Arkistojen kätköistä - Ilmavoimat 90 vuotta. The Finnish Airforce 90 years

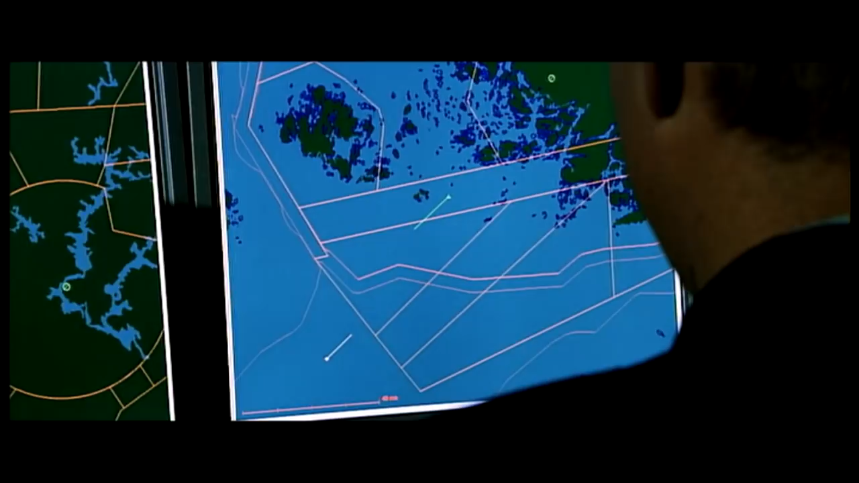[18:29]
Samaan tilannekuvaan voidaan hakea tietoa maa, meri ja ilmavoimien tutkilta ja sensoreilta. Ilmavoimia kyetään johtamaan kaikkina vuorokauden aikoina mistä tahansa pääjohtokeskuksesta.